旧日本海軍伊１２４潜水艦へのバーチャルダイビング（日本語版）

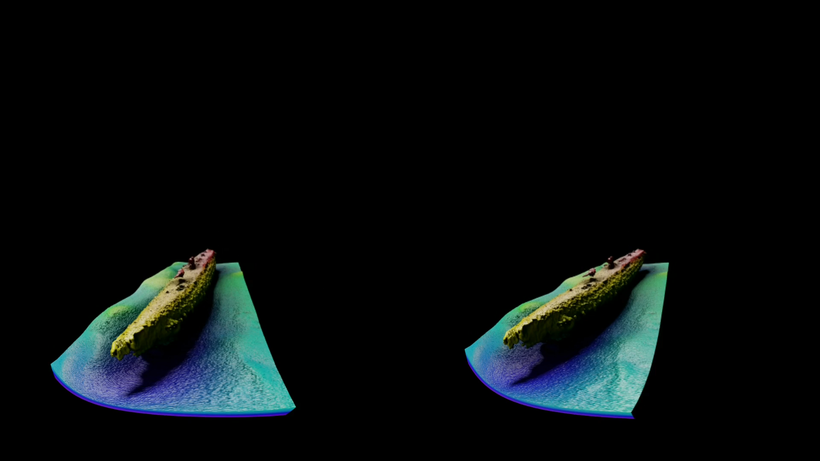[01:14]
環境への損傷が見受けられますこれらは1942
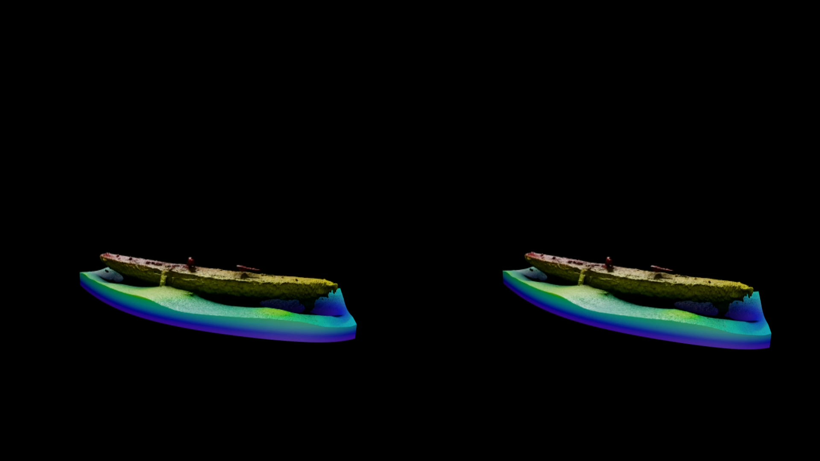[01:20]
年当時の戦いでの爆雷や沈没過程による変化でしょうか
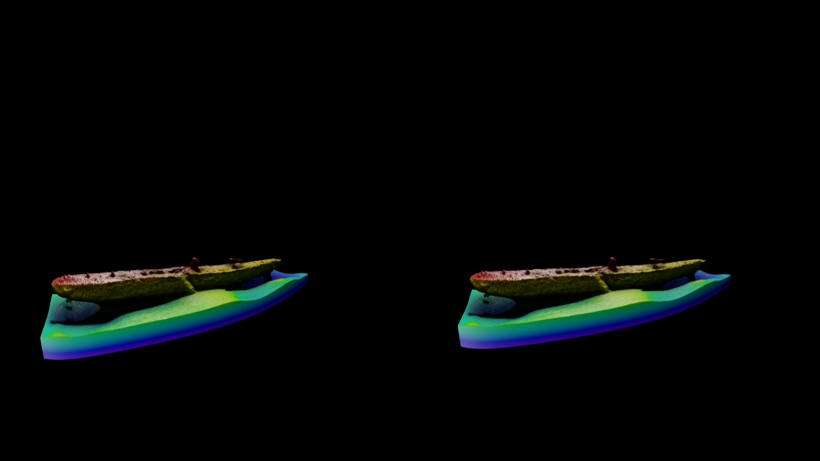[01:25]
それとも何十年にも及ぶ侵食や着底後の自然な過